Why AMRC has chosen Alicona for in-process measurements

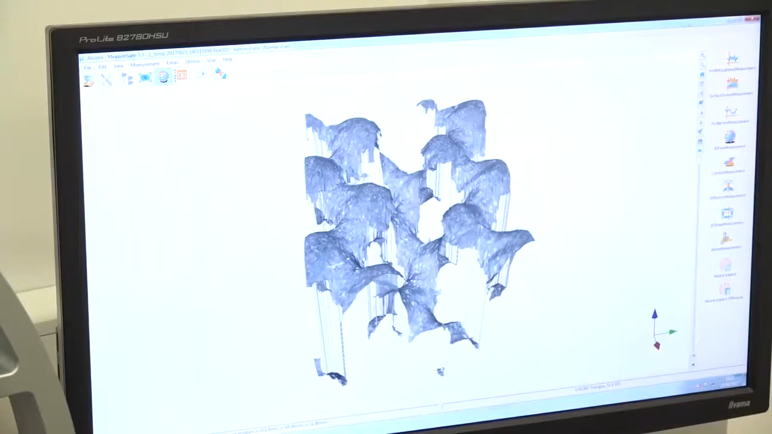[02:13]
So it's the ability to measure complex surfaces. And can you measure any type of materials, Brian?
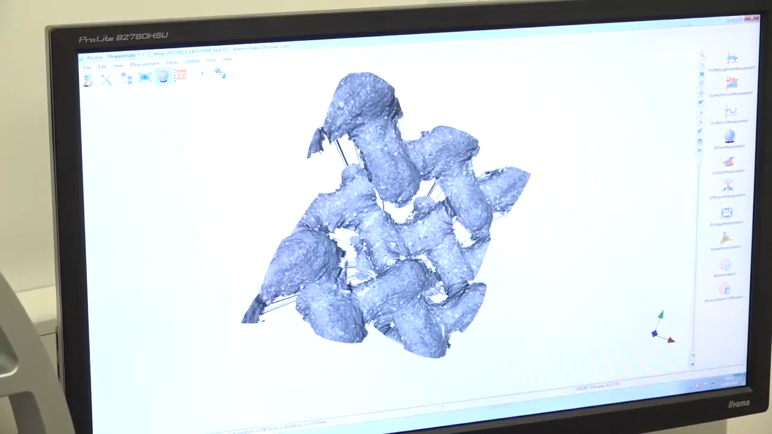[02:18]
Pretty much, yeah. Providing it's reflective, we can measure most surfaces.